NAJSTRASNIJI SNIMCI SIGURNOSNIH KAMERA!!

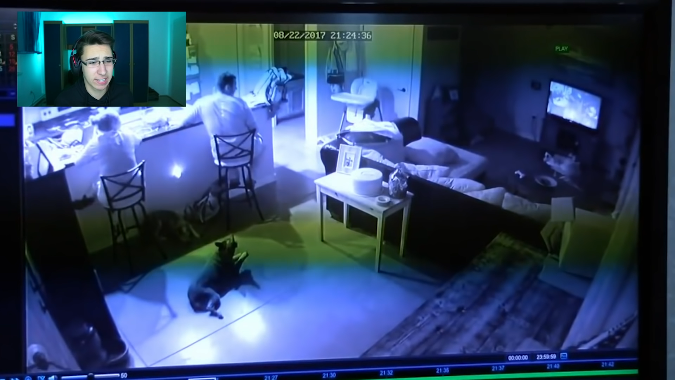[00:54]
Dakle, kao što vidite, ovdje je jedan ljubavni par u svojoj kući, kao što vidite, bukvalno bleje i gledaju televizor, ali lik je upravo sada skontao da se nešto dešava izvan njegove kuće i da, bukvalno je ostao u šoku, znači njega nema, čovjek bukvalno stoji odavde i gleda da li je ovo normalno što sam upravo video.
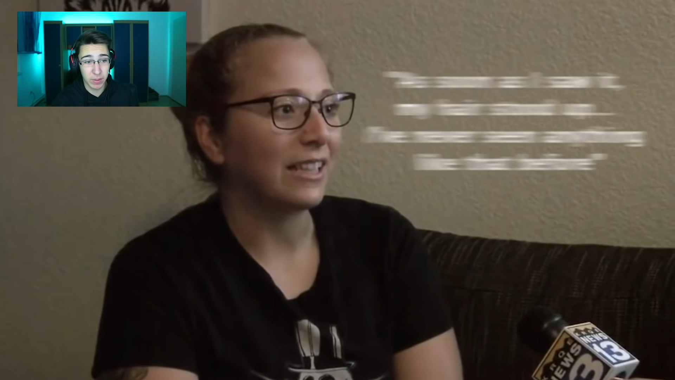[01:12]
Ovo je žena koja je bila tu i koja je bukvalno rekla čim sam videla ovo ispred svoje kuće. Kosa mi se nekako strešila, ljudi, gledajte ovako, ovdje je neka figura koja se pomera jako, jako brzo i ostaje neki trag iza sebe,
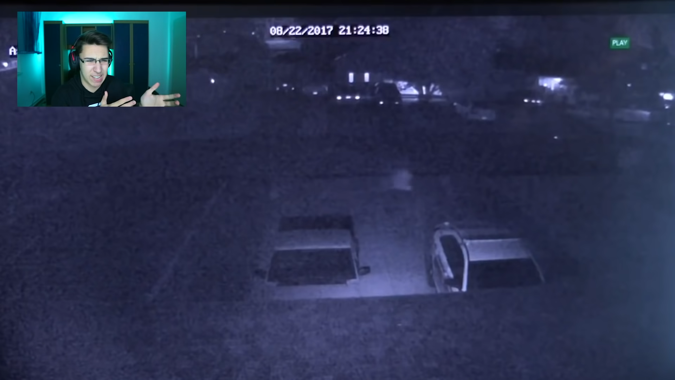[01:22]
ne znam koliko uopšte možete da skontate, ali da, ostavlja jako čudan trag iza sebe i bukvalno ne izgleda kao pravi čovjek. Znači, užasno je strašno ako biste ovu stvar vidjeli ispred vaše kuće i nemate ideju šta se dešava, kao bukvalno what the fuck.
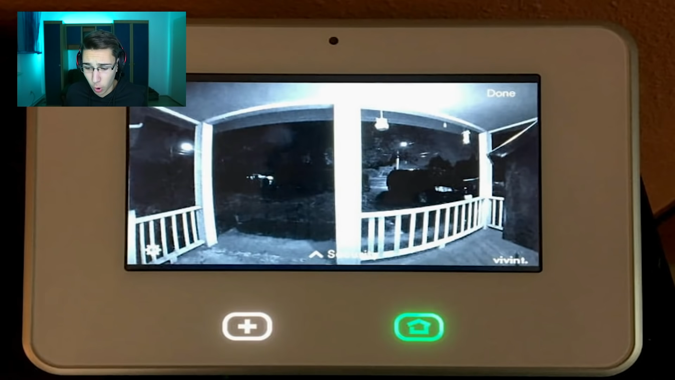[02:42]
ko je bio na slici, šta ste uopšte mogli da vidite kada svaki put uđete i vidite šta je ispred vaših vrata, bukvalno mi iskoči slika, je sad,
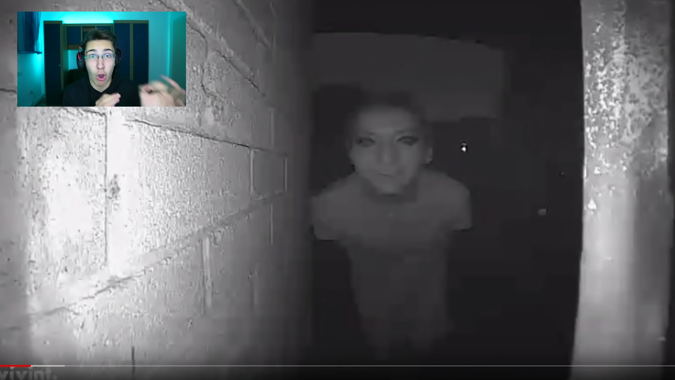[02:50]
oni su vidjeli ovog ovdje čovjeka, what the fuck se dešava ovdje, znači bukvalno sam se naježio kad sam vidio ovu sliku. Mislite da vam ovaj ovdje lik dolazi ispred kuće bukvalno cijelu noć, 11 uveče do bukvalno 4 ujutru da vam on play ispred fucking kuće, šta se dešava?
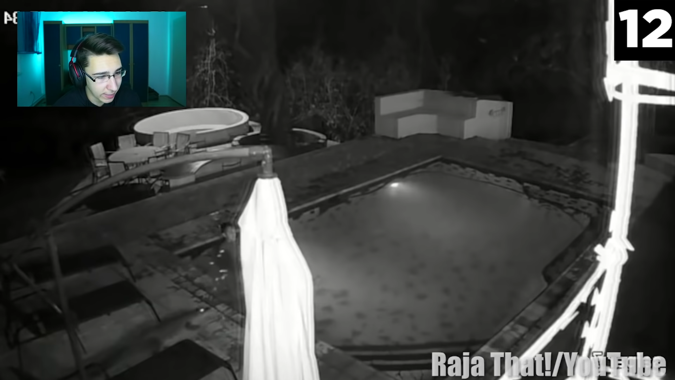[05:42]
Ne, ovo mi se sad već iskreno ne sviđa, da li ovo aligator upao u bazen? Da, fucking jeste, aligator uleti u bazen i ne, samo mi nemoj reći da će neki nikdo uleti, da, what the fuck, oh shit,
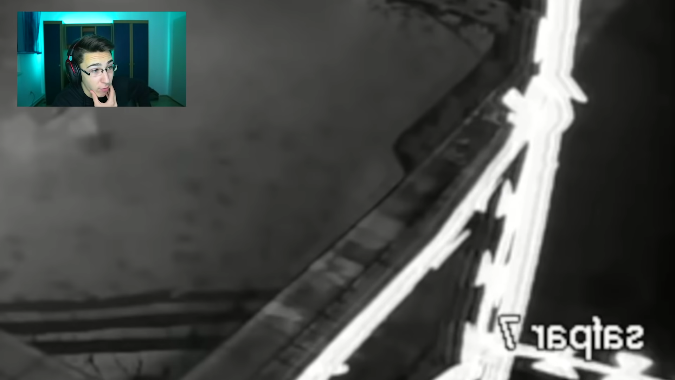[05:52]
evo je žena koja pliva ovde i da poje,
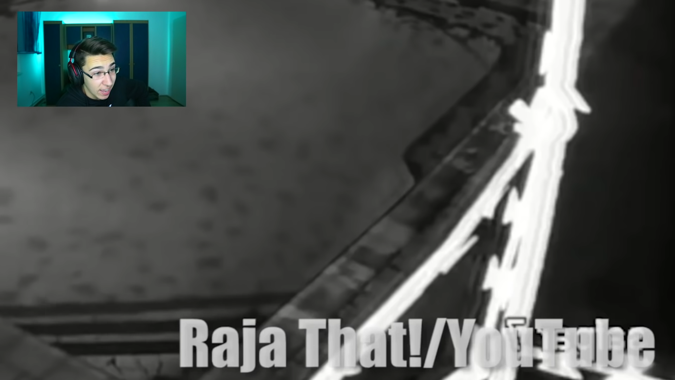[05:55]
oh, ne, meni je srce stalo kad je krenuo, znači ne znam da ste vidjeli, ali bukvalno jednom trenutku toliko brzo krenuo da ide ka njoj, da je to nevjerovatno, gledajte ovo sad, ovde,
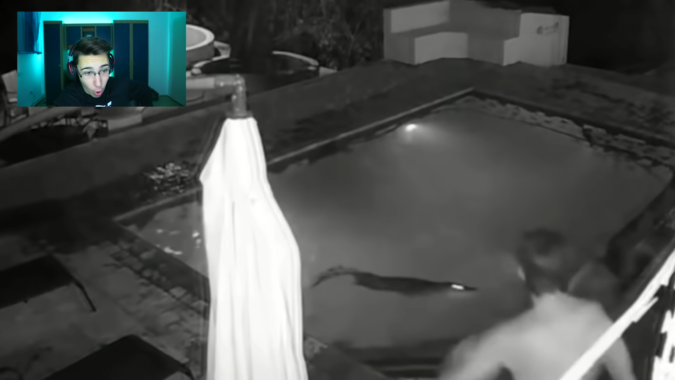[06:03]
oh my god, what the, oh shit, brate, ne, ovo je stvarno užasno,
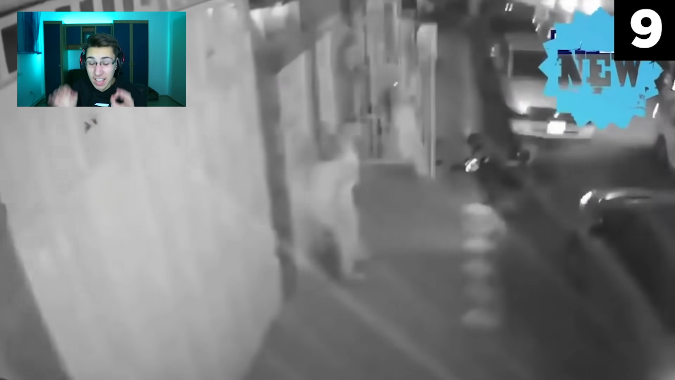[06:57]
Vi kao mislite pobeći ću negdje, ali bukvalno ne. Ne možete ni da pobjedate, sve se... What? Oh my god, isti zemljotres je porušio sve u radnji.
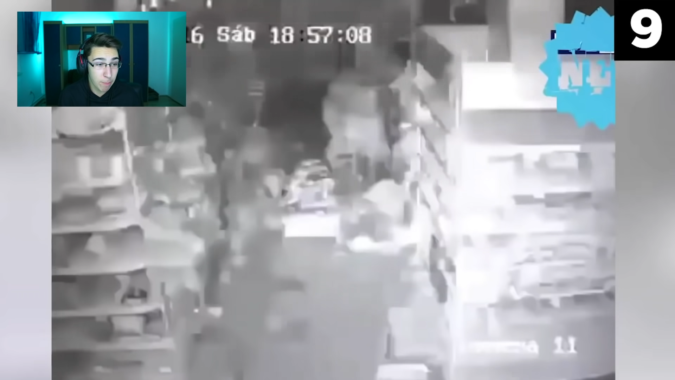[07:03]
Znači vi kao mislite pobeći ću negdje, ali sve se trese. Sve oko vas se trese i nemate gdje da pobjedate, bukvalno... Nesigurni ste gdje god da ste. To je jako strašno, samo pomisao na to.
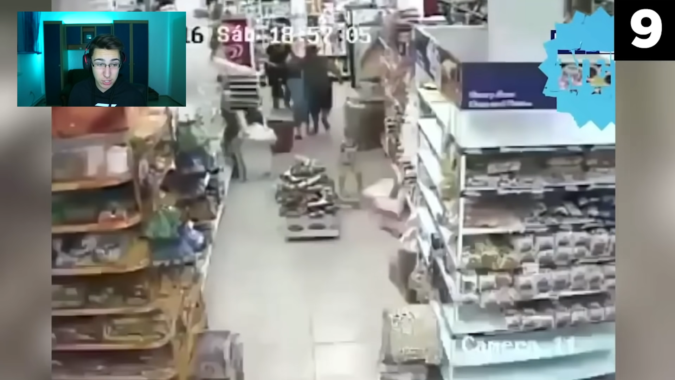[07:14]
Možete se pomeriti nigde, kao što vidite, ljudi trče, ali kao svuda se trese, tako da nemaš pobeći nigde, lično, ono, bukvalno nigde. Ovdje imamo neku... Šta god? What the fuck?
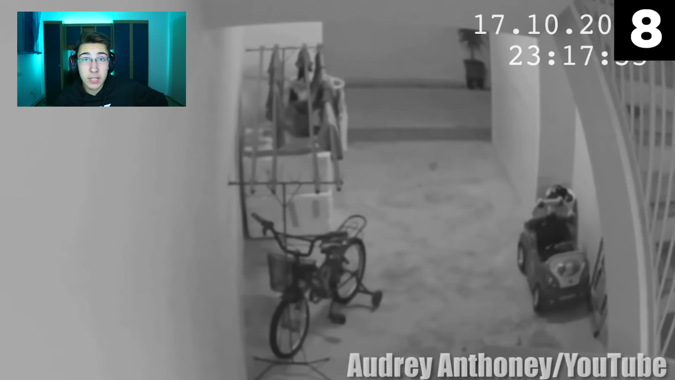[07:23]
Da li ste vidjeli nešto svetlo? Prošlo je i zadrmalo je sve pored ovdje. Ne. Damn, druže, ovo je sad već bukvalno next level.
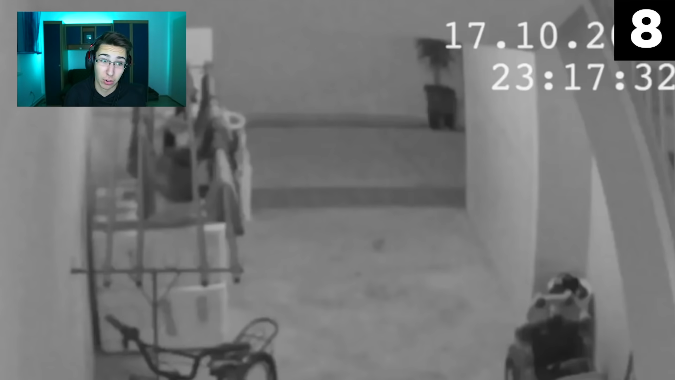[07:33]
Znači, ovo je već stvarno užasno. Svaki put se naježim kada vidim ovako nešto strašno, zato što iskreno ne volim takve strašne stvari. A vi ako ne želite da vam se ovo desi, obavezno razvalite to subscribe kako biste postali deo Rock Fama.